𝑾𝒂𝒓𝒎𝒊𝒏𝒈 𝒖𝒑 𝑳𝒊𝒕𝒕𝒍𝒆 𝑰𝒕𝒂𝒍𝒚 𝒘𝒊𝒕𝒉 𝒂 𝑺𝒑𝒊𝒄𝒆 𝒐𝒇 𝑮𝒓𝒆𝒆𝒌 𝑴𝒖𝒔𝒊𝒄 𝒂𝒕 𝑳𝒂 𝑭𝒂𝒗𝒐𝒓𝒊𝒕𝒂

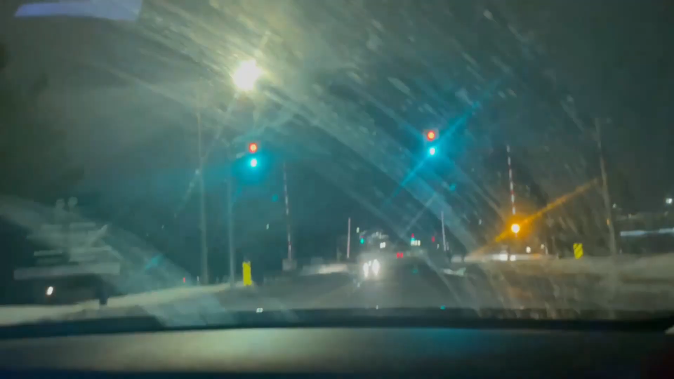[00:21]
Oh, alright. These windows are looking fresh, eh? Yeah. Just fine from my side. Oh, yeah? Just like off from the camera side, though. Oh, sorry. Put the high beams on my head. There, is that okay? Oh, yeah, that's perfect.